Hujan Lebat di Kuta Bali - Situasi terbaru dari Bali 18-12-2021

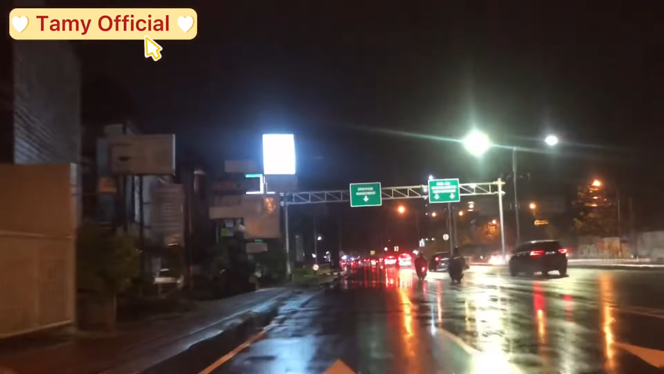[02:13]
kendaraan saya Karena saya tidak pakai mantel Sepertinya meskipun hujannya deras sekali Jadi tidak terjadi genangan yang besar ya Di sekitar sini Biasanya kalau hujan deras Jalan ini genangan yang lumayan tinggi guys Tapi untuk sekarang ini Sepertinya aman-aman saja
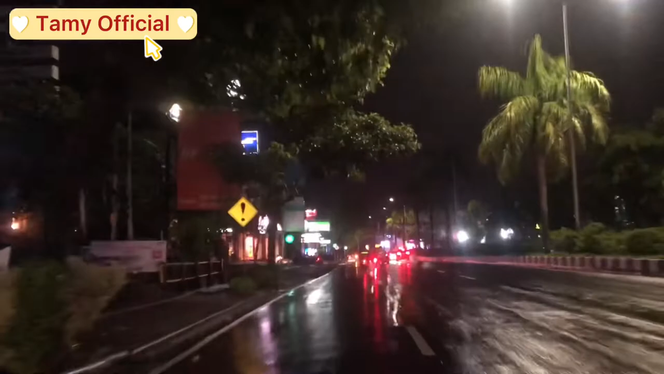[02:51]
Sesampainya di depan rumah sakit Selawam Atau Mall
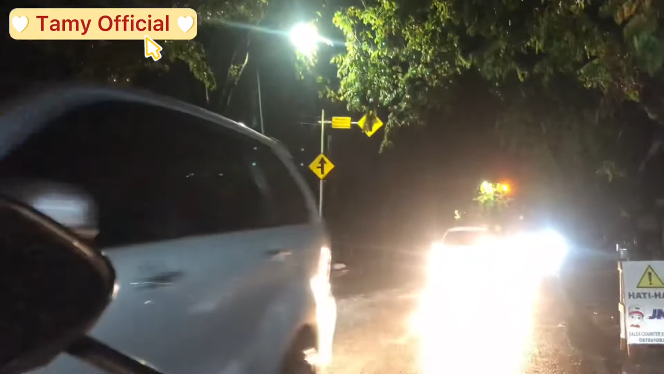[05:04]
Benarannya tidak putus-putus Saya menunggu Memastikan Bahwa saya aman Untuk menyeberang ke jalan sebelahnya
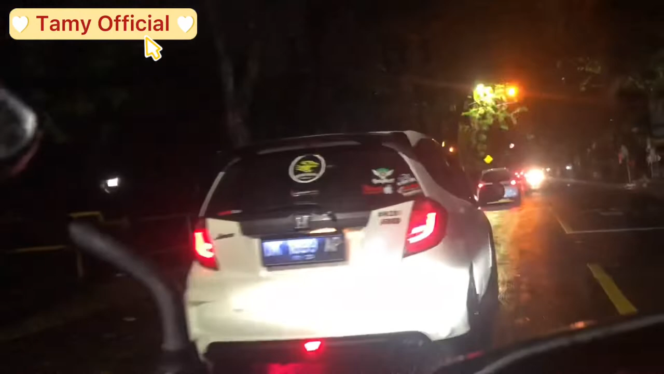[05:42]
Untuk masuk ke jalan Kesana Kota Galeria Sentra Pakir Karena biasanya di sini Kalau malam minggu ramai guys Iya kebetulan juga Malam ini malam minggu Tapi
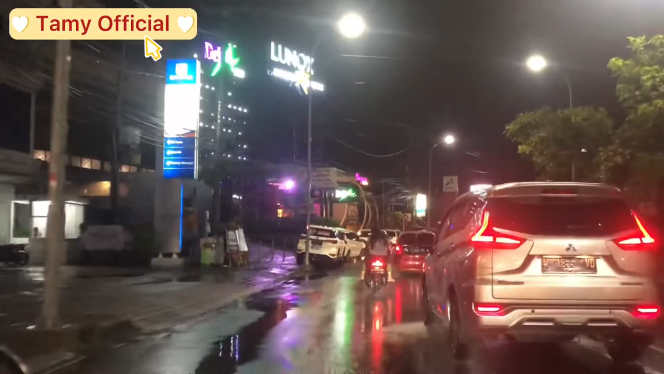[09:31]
spa live musik tempat ini ramai tiap malam apalagi malam minggu dan disini adalah angkeringan sepertinya sudah kubah angkeringannya karena hujannya begitu deras inilah yang bisa saya sampaikan